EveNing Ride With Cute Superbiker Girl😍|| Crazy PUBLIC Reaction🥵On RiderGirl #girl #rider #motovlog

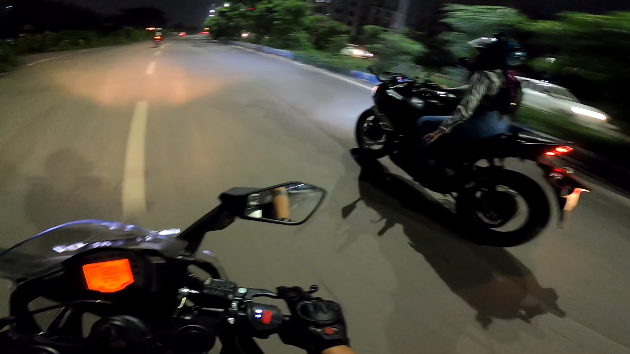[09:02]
बाद ऐसे रात को निकले और दिन के टाइम आप लोगो पता है बहुत गर्मी चलता है जिसको चलता है व्लोग ना सही से नहीं हो पाता है लेकिन आज रात को निकल के ना मज़ा आ रहा है राइ� तो गाइस सिधाना मुंसी से
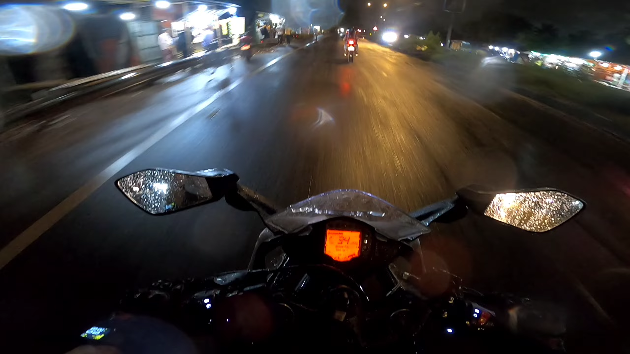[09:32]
निकल के हम लोग आ गए थे बेलगोडिया एक्सप्रेस वे पे और खतरनाक वाला गाइस बार ही शो रहा था तो हम लोग थोड़ी दर के लिए एक चाय के दुकान पे डूख गए और अभी देख सकते हो यह सामने मतलब फूल बाइक को फॉटल � दे रहा है कि खतरनाक वाला थ्रोटल दे रहा है
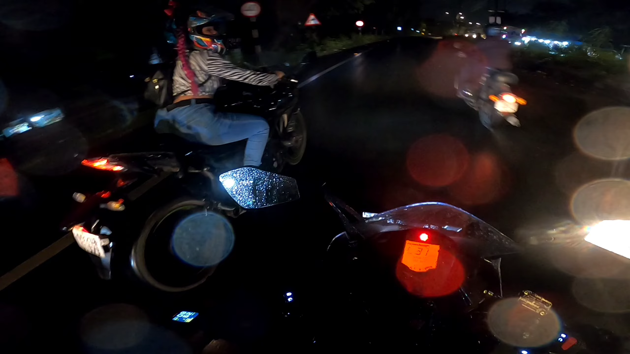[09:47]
कि देख रहे हो गाइस और
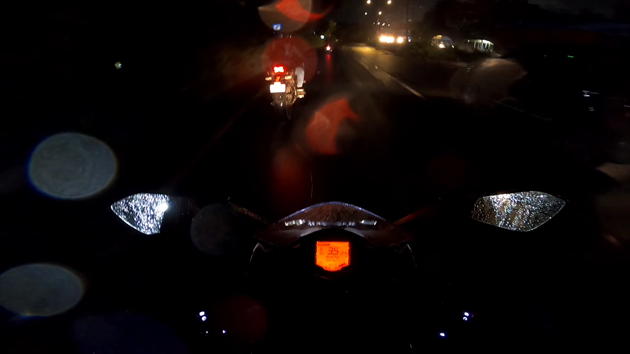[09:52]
मेहड मेरे पीछे बैठा है वह अपना बाइक को रख दिया है एक जगा पे तो फिलाल तो अभी जा रहे है कुशुम को घर चोने तो चलो चलते है अभी पी नगाएस थोड़ा